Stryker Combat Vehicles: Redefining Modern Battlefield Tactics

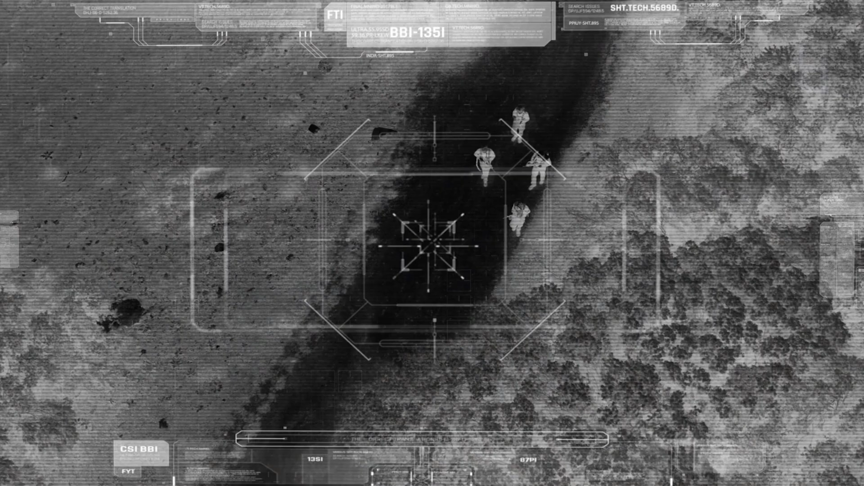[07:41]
Inside the commander's vehicle, staffers project drone feeds onto touchscreens,